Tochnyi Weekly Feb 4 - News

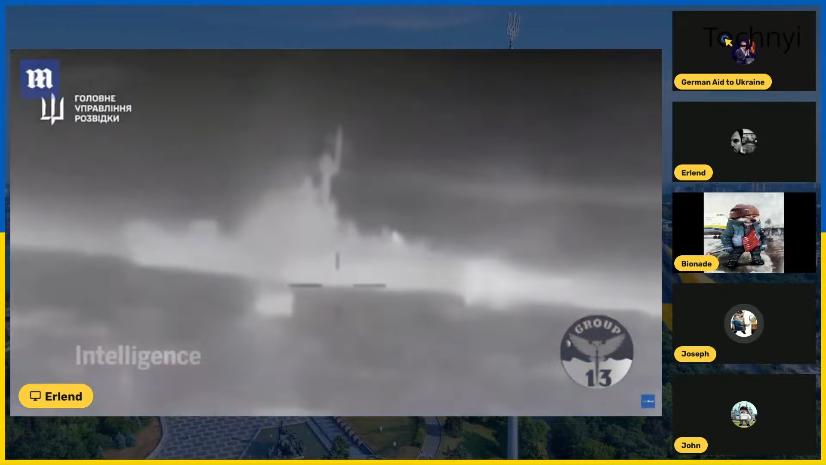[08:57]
armed forces known as group 13 which utilized naval drones the
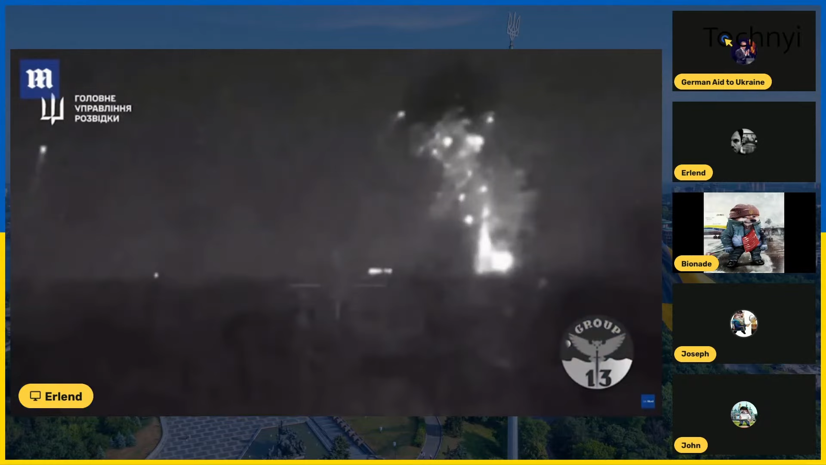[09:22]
ultimately leading to its sinking the ukrainian military intelligence agency who
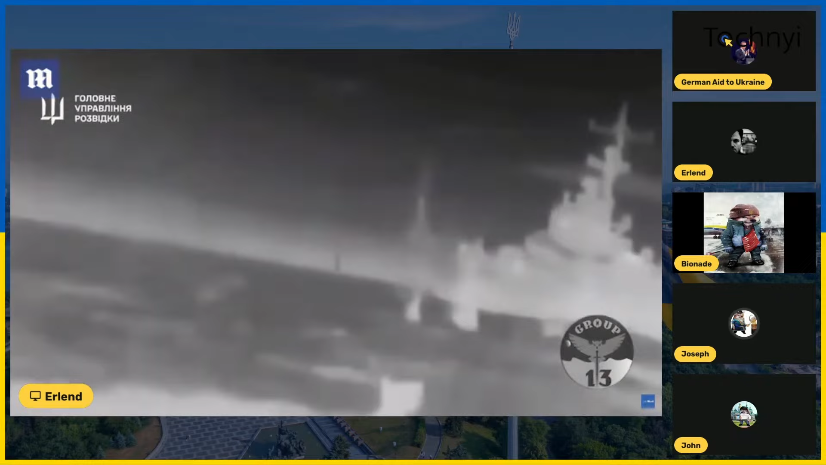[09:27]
released footage of the event which you're watching showcasing the effectiveness of the drone strike and the eventual sinking of the vessel
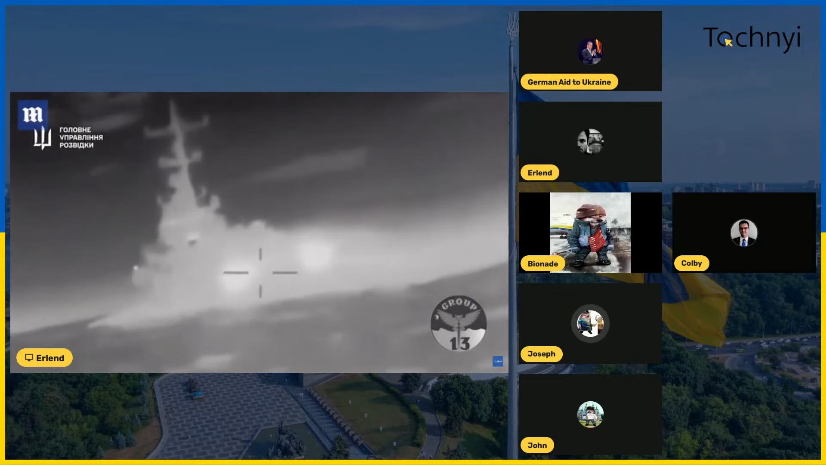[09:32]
the loss of the ivanovets is considered a substantial blow to the russian black sea